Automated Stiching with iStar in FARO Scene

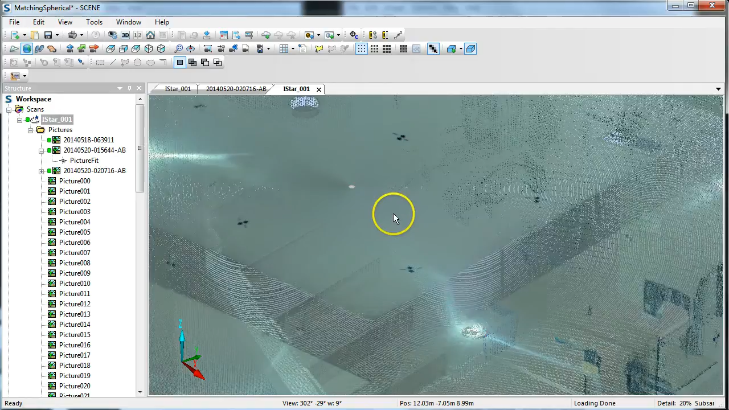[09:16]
sizes and I'm going to zoom in here let's see
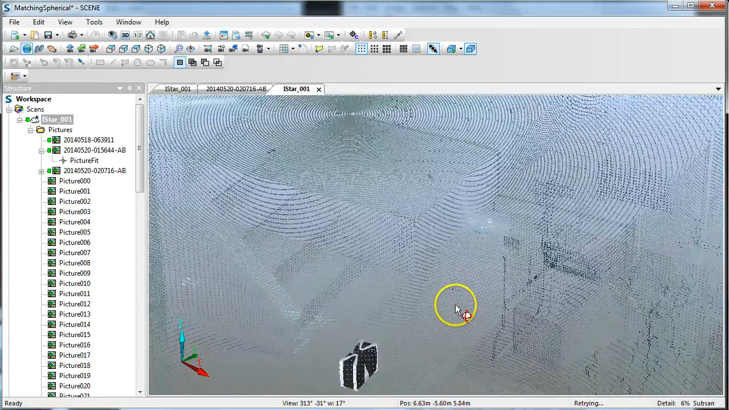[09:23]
make sure I get in there and I'm just using the arrow keys the up and down arrow keys to kind of move in and out so
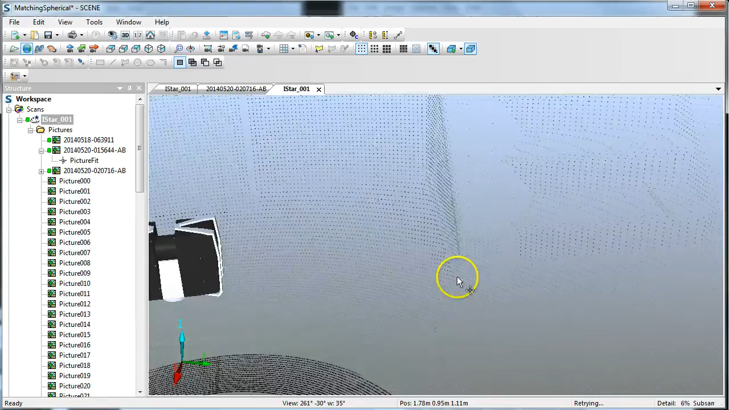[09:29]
you can see up on the steps here I just took one scan but you can see a little bit of spillage over the onto
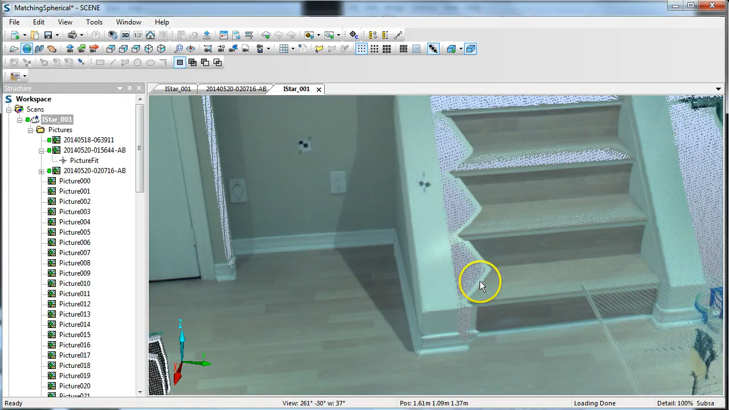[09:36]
the steps from the this this part over here the white part so it's not exactly perfect but
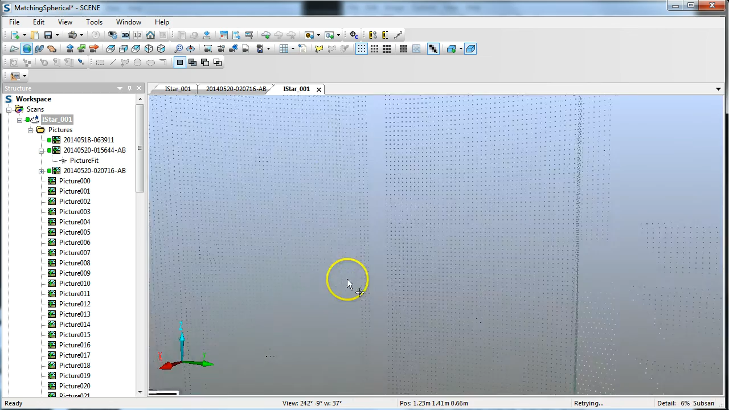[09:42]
you'll see that it is possible so with a bit better hardware the better equipment like
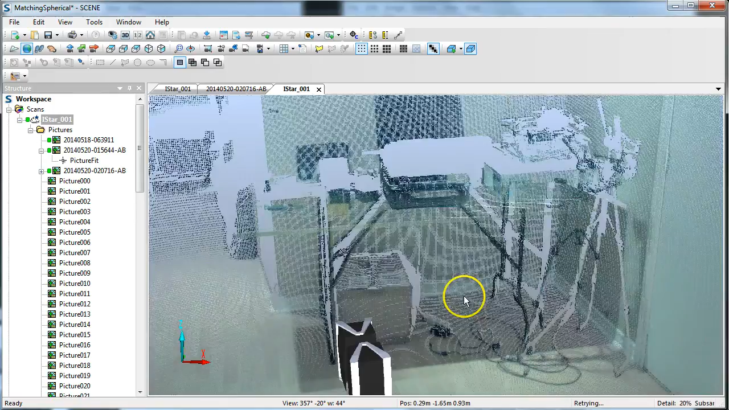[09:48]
bracketing and fixing those relative positions between the two the scanner and the panoramic
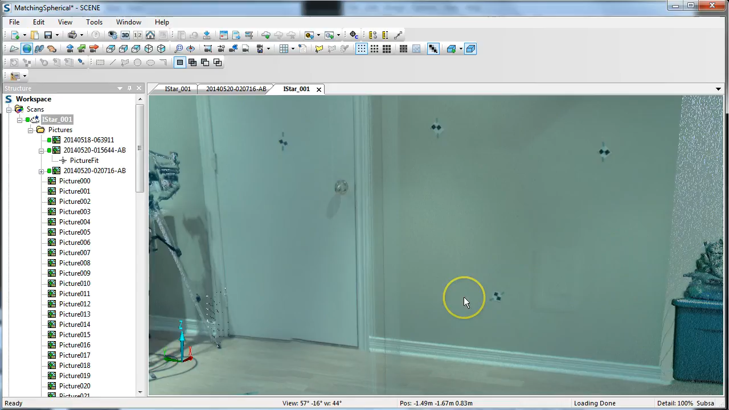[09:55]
camera you could do this automated and all I need to do now is next time I go and take a scan in
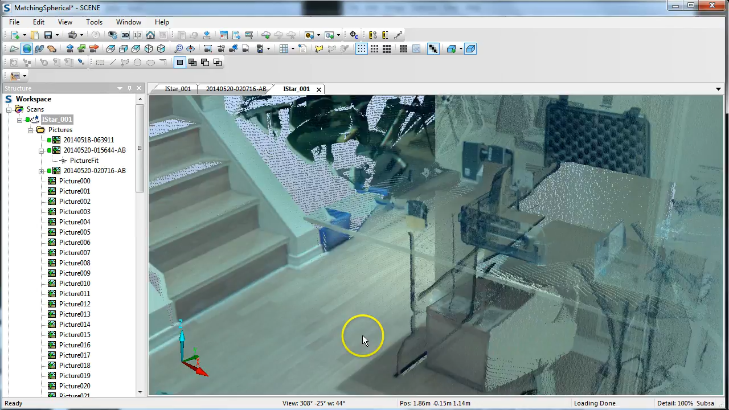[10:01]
a outdoors or whatever so long as I have my scanner and my eye star in their same relative positions
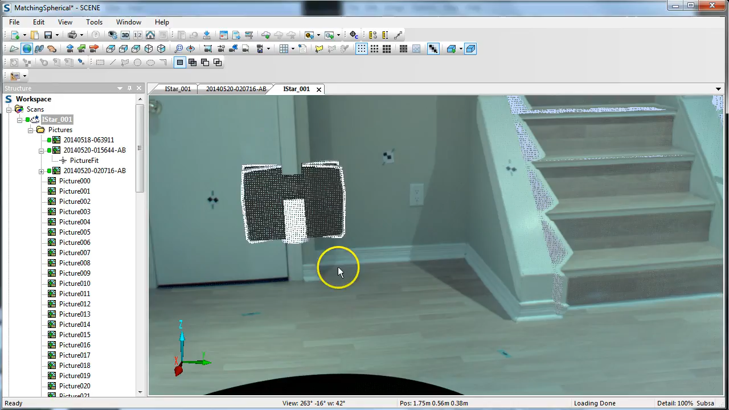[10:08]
I can just copy the picture fit and I do not need to go through the whole process of marking and